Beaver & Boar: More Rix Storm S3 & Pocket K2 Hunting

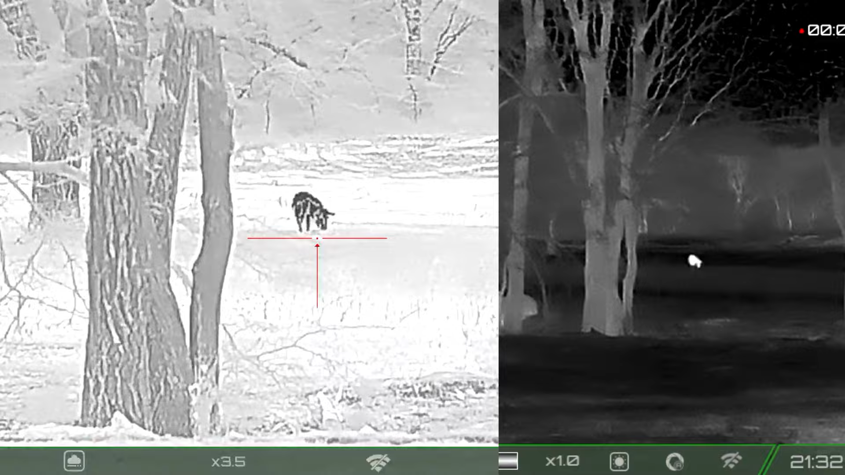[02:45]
But I don't think I want to shoot from here, so I'm going to go ahead and move up.
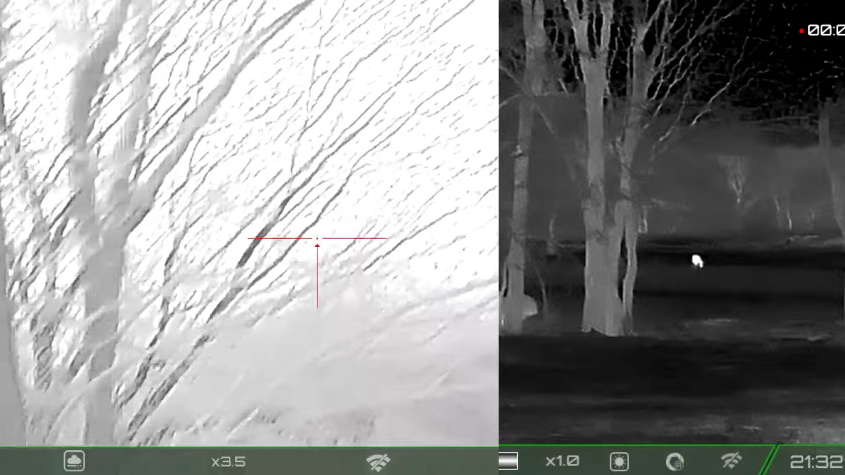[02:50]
Now, at this point, I'm going to have to negotiate the other standing water mud puddles.
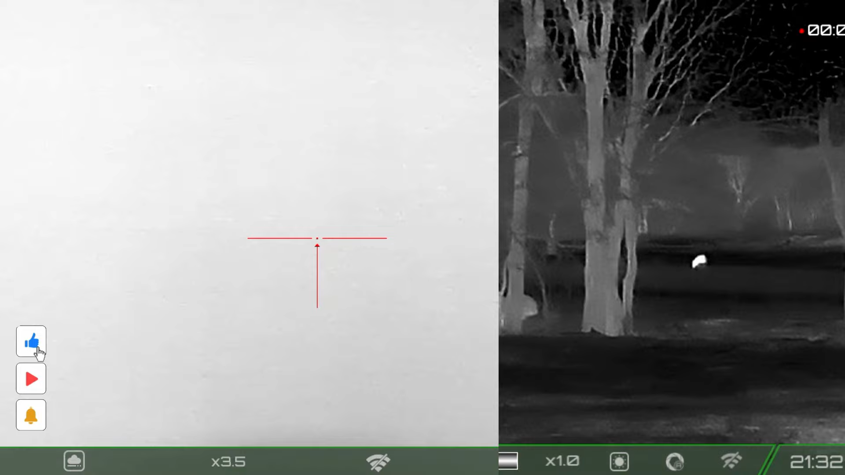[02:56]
You're going to see me go around this last one.
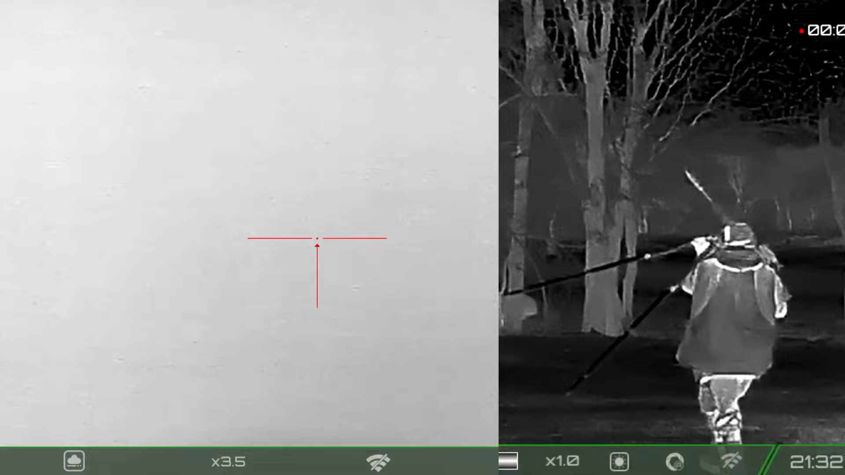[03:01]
This one's actually a pretty good size hole that I don't want to step into.
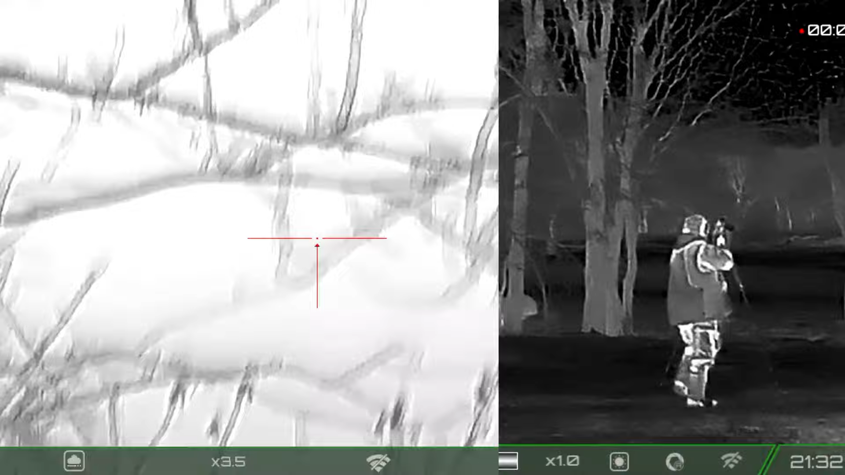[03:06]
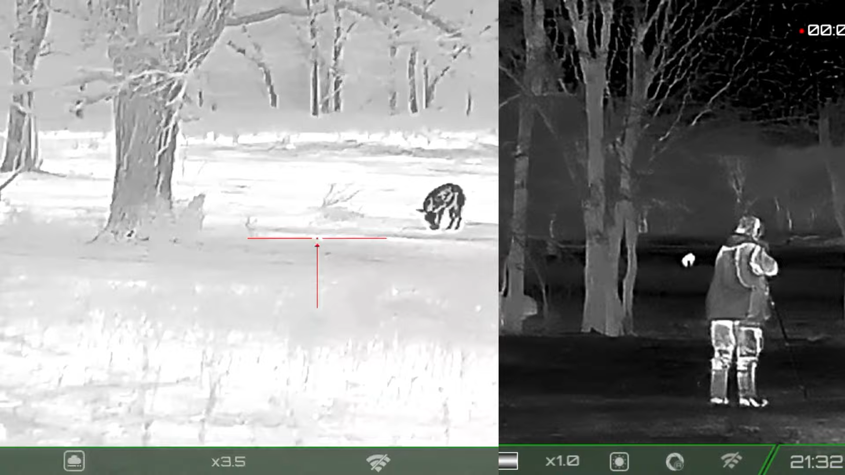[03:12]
And with a little bit of good luck, you can see the hog on both screens. And so the hog's presenting a frontal view, and I'm going to take a frontal high shoulder shot.
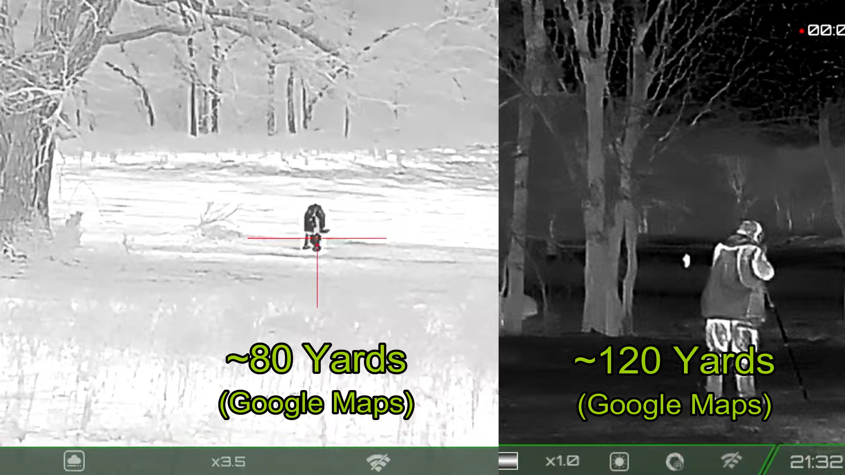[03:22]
Hoping for a spine, I'm not going to get it.
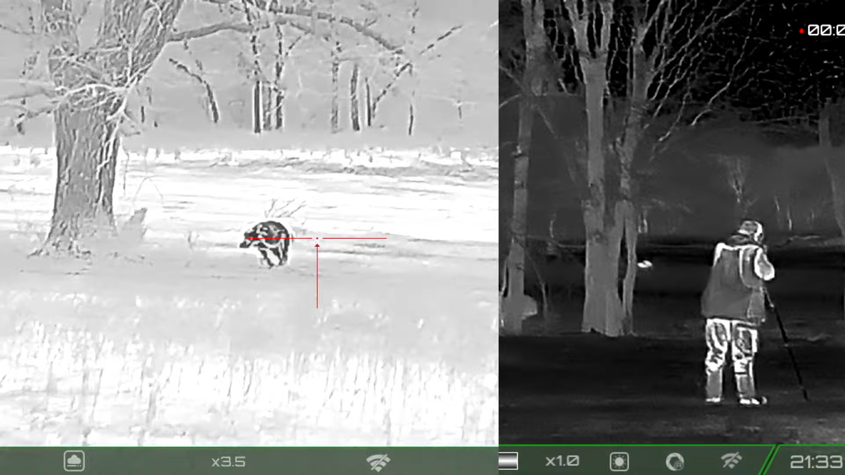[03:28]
So the hog takes off. I've broken the shoulder, and I've shredded one of the lungs at this point.
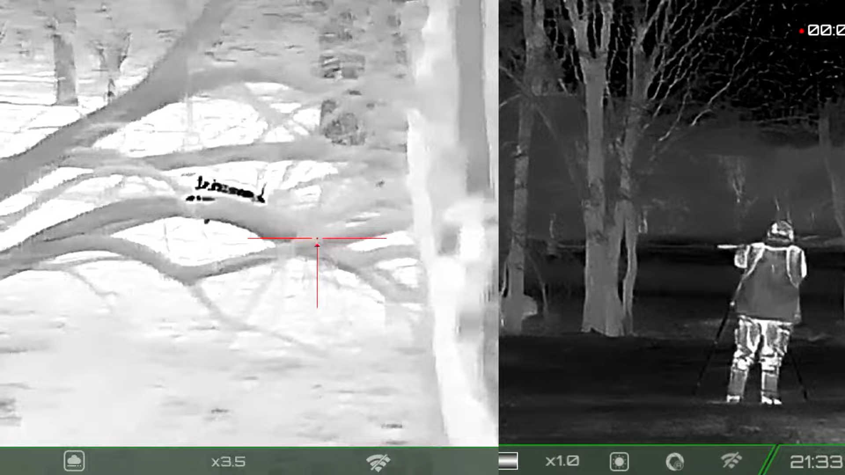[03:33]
And I don't want to shoot a tree, and I line up. That's a tree. And I shot a tree.
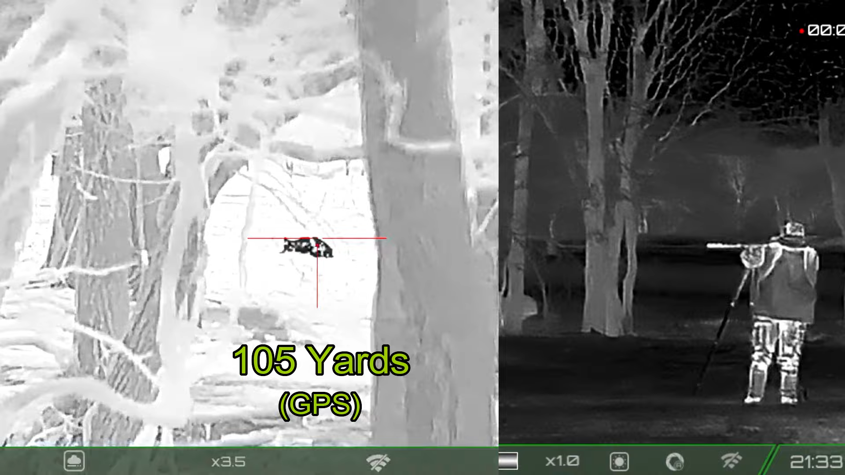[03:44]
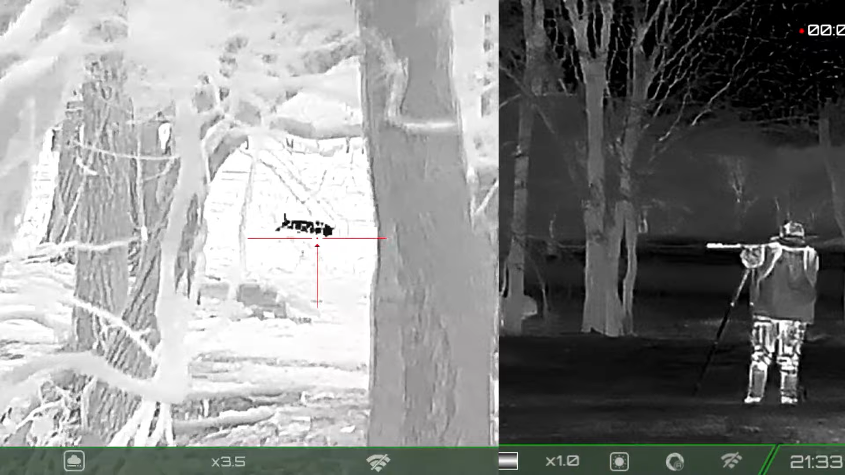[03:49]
Finally, with the last shot, through the spine, and the hog is down and done. I went ahead and stayed on the hog for a bit just to make sure it didn't get up.
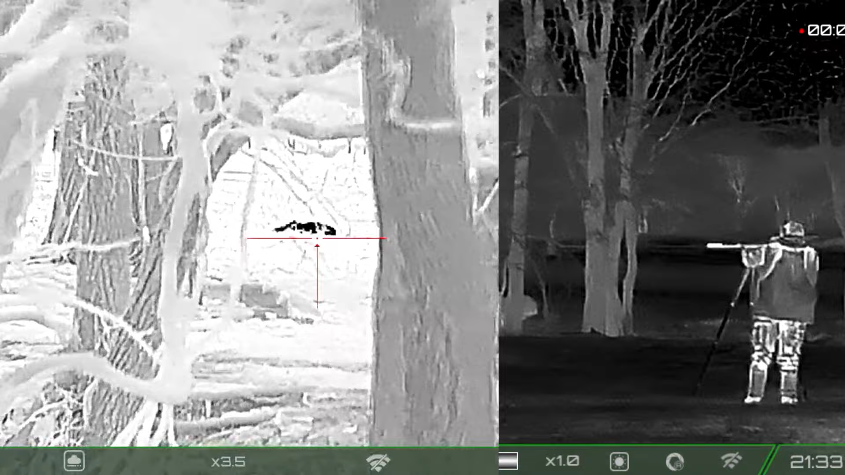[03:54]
And, of course, it didn't. Well, it turned out to be a kind of scrawny-looking hog, coming in at about 170 pounds.